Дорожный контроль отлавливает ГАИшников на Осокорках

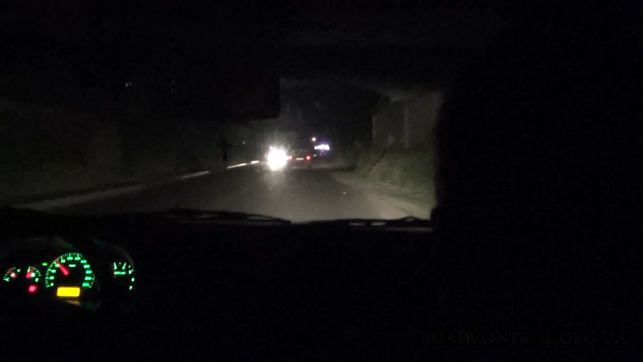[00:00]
Вот он развернулся, этот мамонт. Разворачивайся. Говорите, пускай он пока перекрывает дорогу.
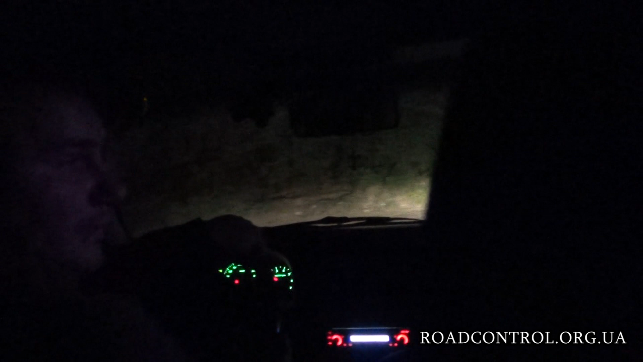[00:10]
Мамонт, Бога говорит, чтобы ты останавливал Ланос. Смотри, что делает. Это он? Да, это гаишники, смотри. А, стоп. Едь все время прямо, и ты нас увидишь. Мы тут с гаишниками, блядь. Смотри, что делает, а? Так. Их остановили прямо за перекрестком. Ну давайте, вы там свое качаете, мы свое. Их остановили? Да. Какая машина? Он отключился.
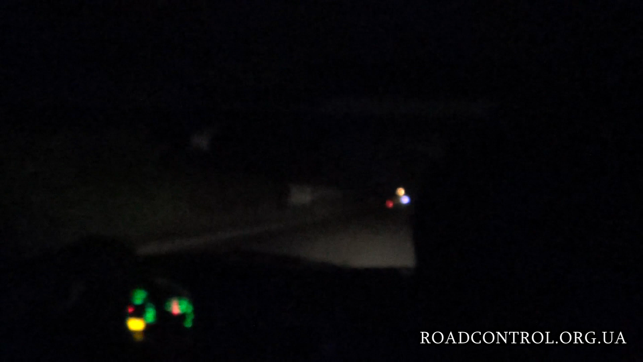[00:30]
Все, Ланос пошел на отрыв.
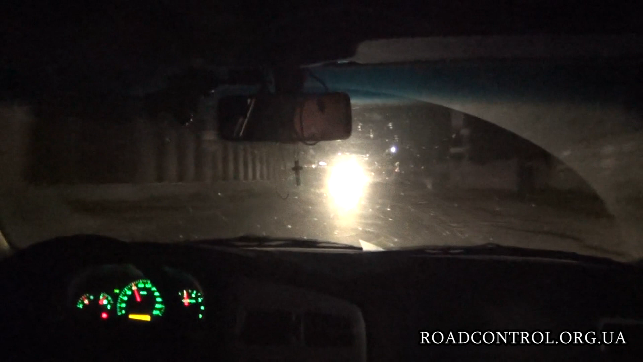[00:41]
Вот, смотри, смотри, что делает. Тупо понял, что делает? Сука, пидорасы, блядь. Вон они, ого, смотри. Все, они могут здесь уже, вот сейчас из-за поворота не спеши, потому что они могут замигаться сейчас. Я понял, да. Перевод.
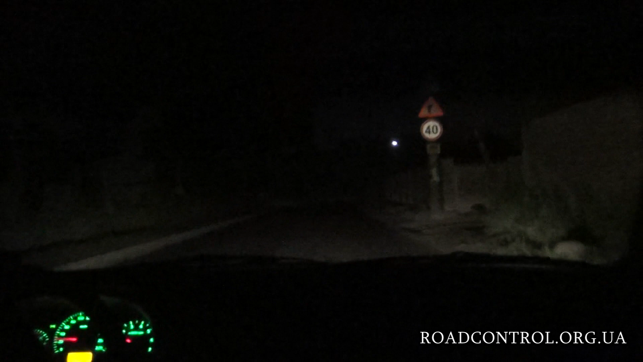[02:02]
Выезд только через тот перекресток. Да, вы, слушай, выезд только через перекресток. Так что, блин, не упустите Ланос. Вот он не он. А может это он. Да. Он, да? Да, наверное. Ладно, все.